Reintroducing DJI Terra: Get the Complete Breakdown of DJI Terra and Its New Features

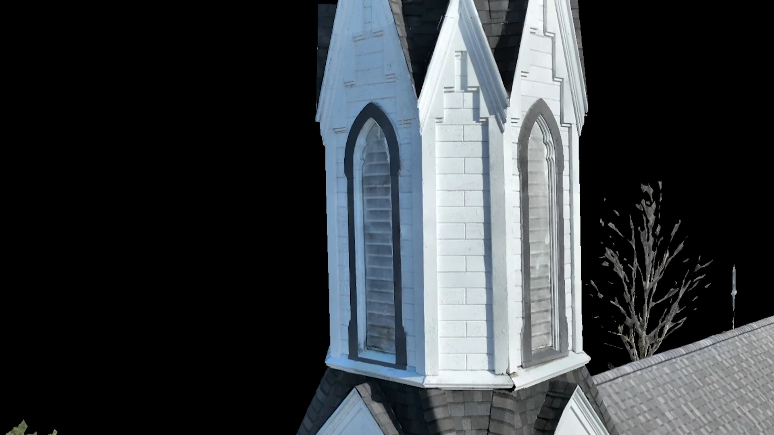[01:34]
DJI Terra optimizes for DJI drone data,
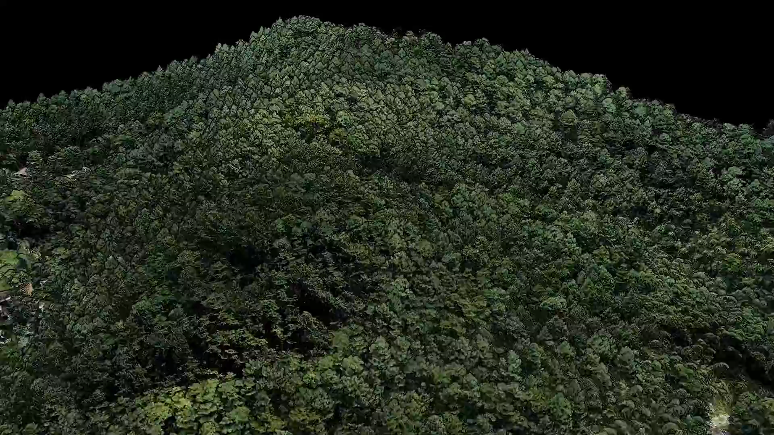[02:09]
LiDAR data stands out for its capability to quickly create highly accurate and detailed 3D representation of the Earth's surface and its features, even in areas with dense vegetation.
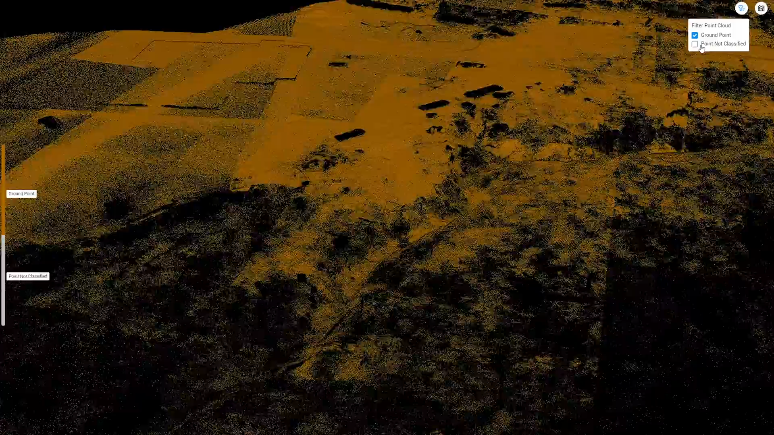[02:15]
DJI Terra offers free LiDAR processing and tools for the L2, unlocking new possibilities for your projects.
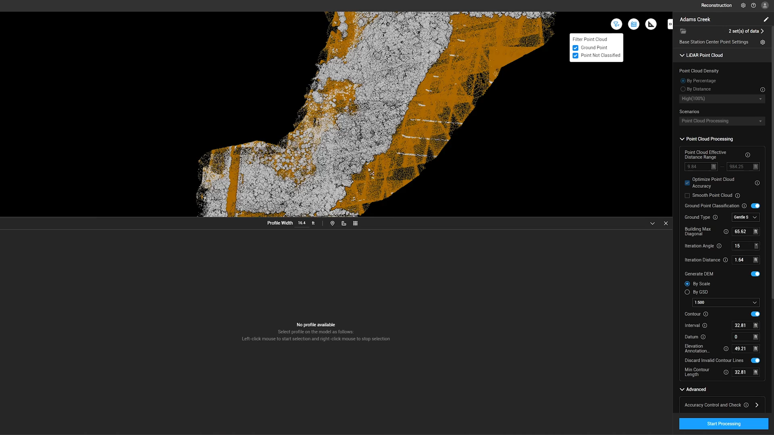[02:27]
Though the DJI LiDAR payloads can collect both photogrammetry and LiDAR data, you can see the value of LiDAR in this vegetated area when trying to determine the details below the vegetation.
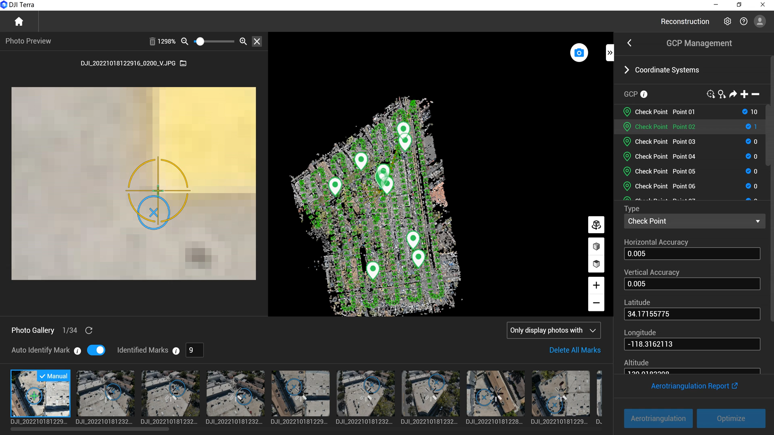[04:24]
Check it out! At this point, we can go ahead and choose processing settings for the 2D map, 3D model,
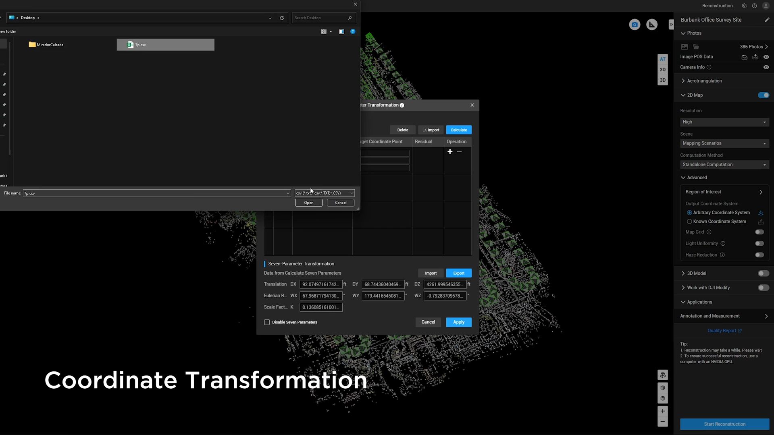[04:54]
These help ensure that drone data can align with existing geospatial data captured in projects that use local coordinate systems. This is crucial since surveyors use local projection coordinate systems to accurately represent project locations on Earth,
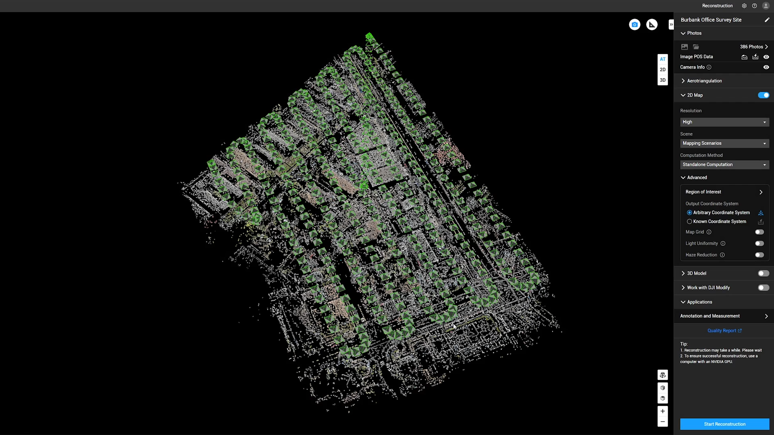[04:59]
and mapping software must convert between these systems to ensure correct data alignment.
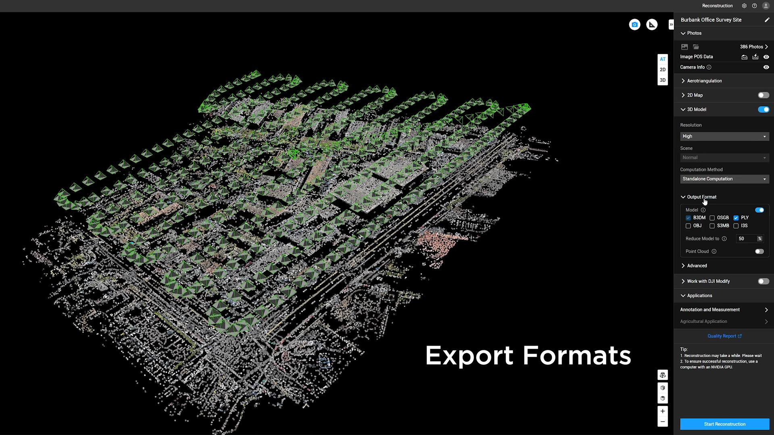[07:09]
DJI Terra offers a variety of export formats allowing you to integrate it with various GIS, CAD, and 3D modeling software.